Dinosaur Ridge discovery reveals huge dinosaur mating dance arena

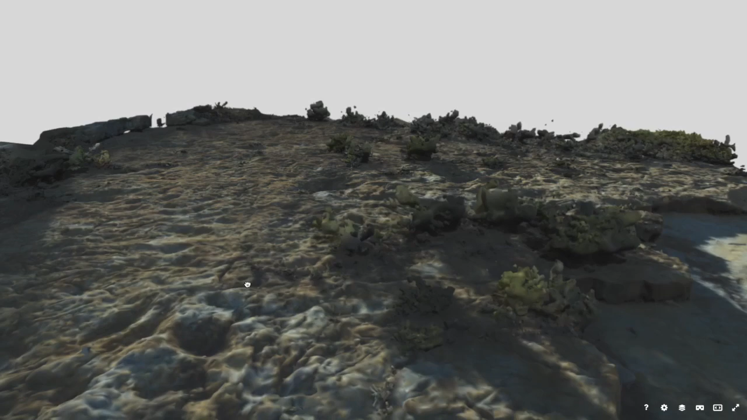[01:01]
The team determined that the entire area was a mating dance arena, and it could be the largest ever found. This particular arena is completely unique.